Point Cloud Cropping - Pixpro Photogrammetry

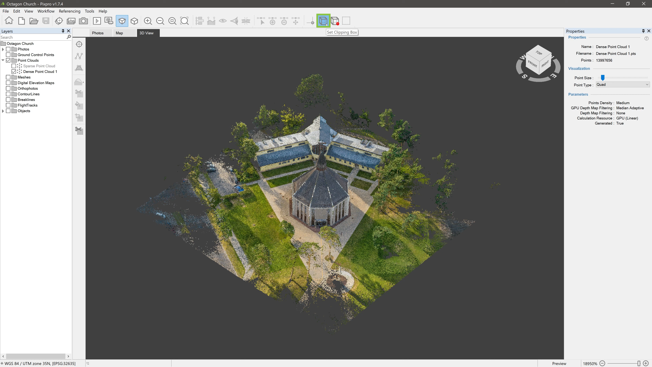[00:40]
Before we crop our DancePoint Cloud, we need to set our Clipping Box. Click on Set Clipping Box tool and the Clipping Box will appear in the 3D view. The box can be resized by dragging these colored circles. It can be moved by dragging its walls.
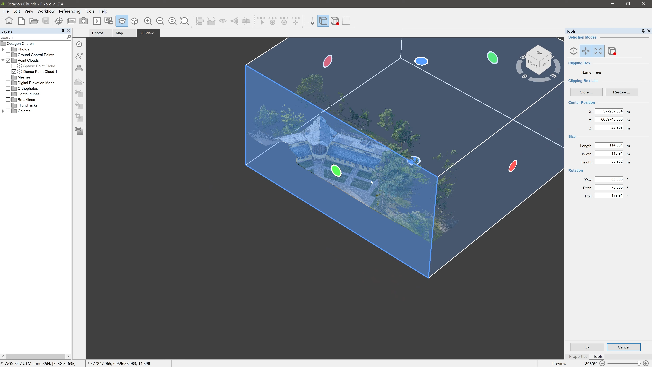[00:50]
By enabling Rotation in the Tools window, rotate your Clipping Box by one of the edges. You can reset your Clipping Box by clicking on Reset Clipping Box.
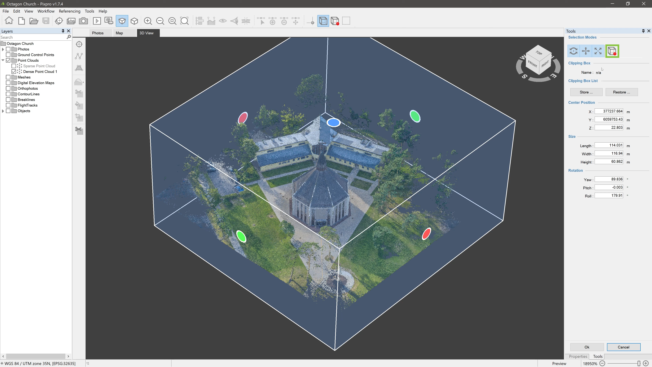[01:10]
Also, there is an option to store the Clipping Box and restore it later.
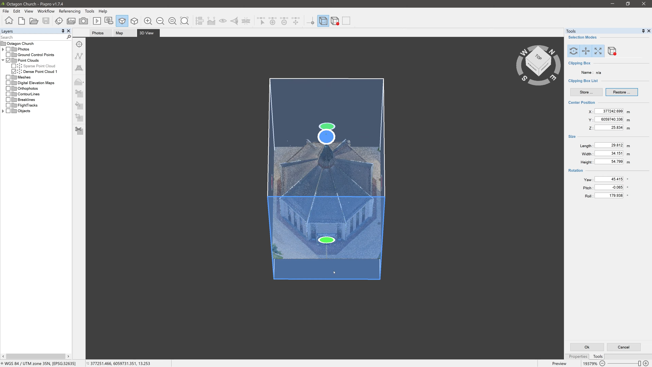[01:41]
When you are happy with your Clipping Box, press OK.
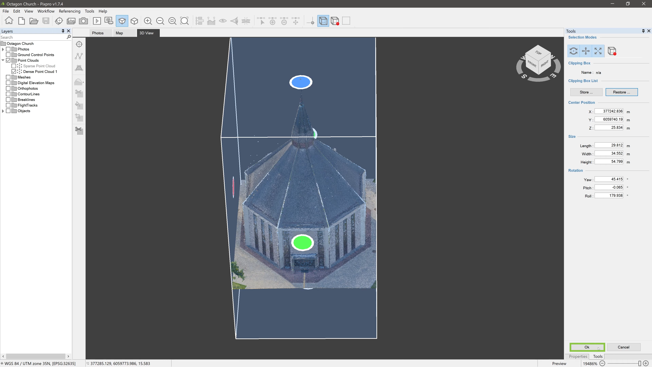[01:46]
And it looks like we are done, but that is not the case yet.
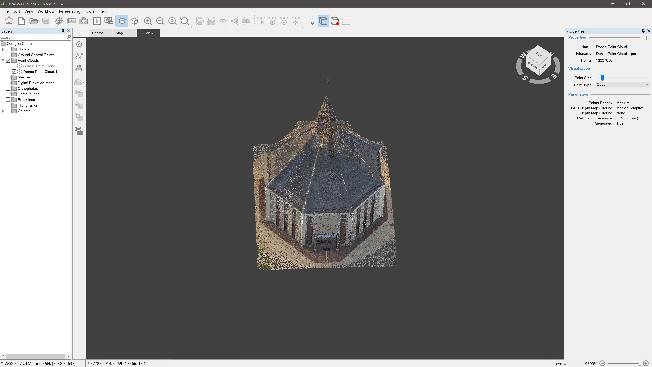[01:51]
All the points outside the Clipping Box are hidden, but still there. To remove them, right-click on the DancePoint Cloud in the layers panel and select Crop to Clipping Box.